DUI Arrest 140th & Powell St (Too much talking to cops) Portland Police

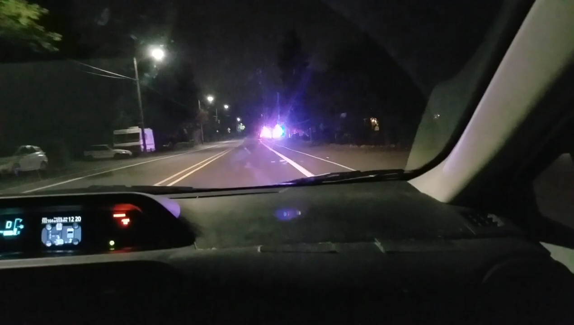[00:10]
This went out as a cop on a traffic stop looking for a traffic cop to get here for a possible DUI.